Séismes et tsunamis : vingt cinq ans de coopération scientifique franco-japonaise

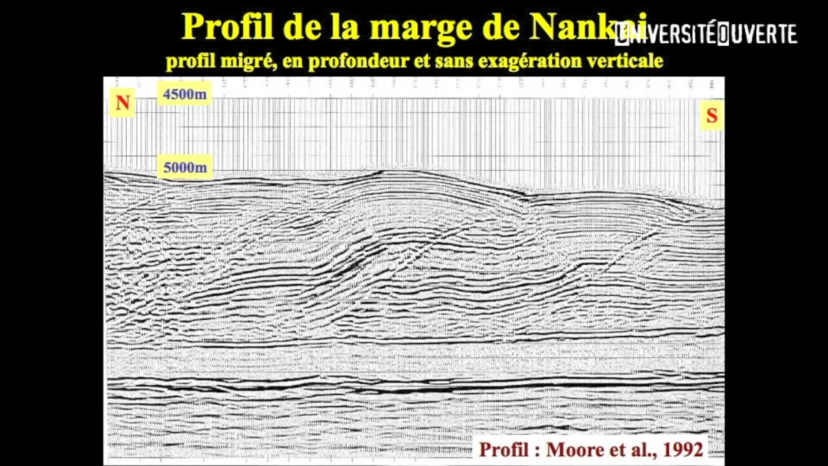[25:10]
on voit bien une faille qui fait remonter ce bloc-ci, donc une faille en raccrochissement et très typique de ce qu'on pourrait attendre pour ce que je vous avais dit tout à l'heure.
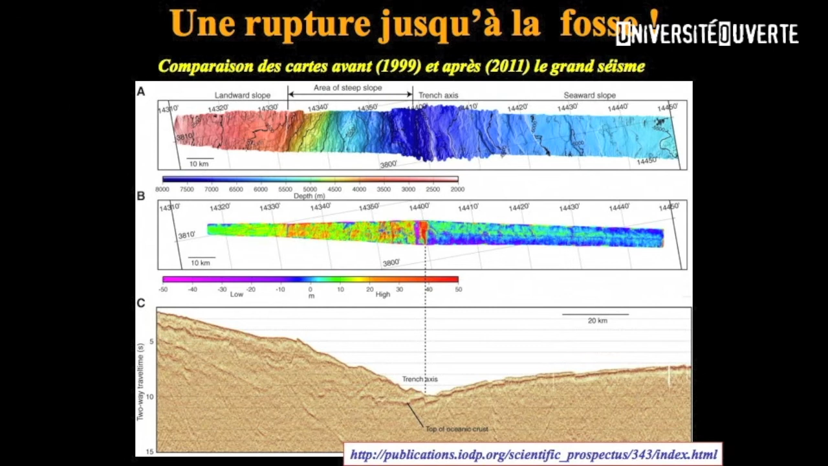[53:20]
et en prenant pas des cartographies trop vieilles 99 et 2011 ils ont pu montrer la différence de topographie entre les deux qui atteint plusieurs dizaines de mètres jusqu'à presque